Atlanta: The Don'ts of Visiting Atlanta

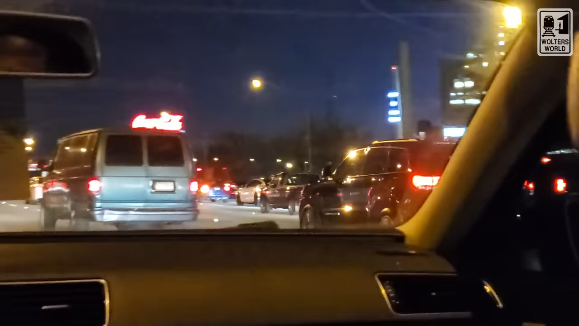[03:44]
And for those of you that are not initiated into the I-75 club, it will scare the living out of you. You like eight lanes of traffic just on your side? Yeah, you have that. And when- at four o'clock comes around, oh my god, and four o'clock on Friday?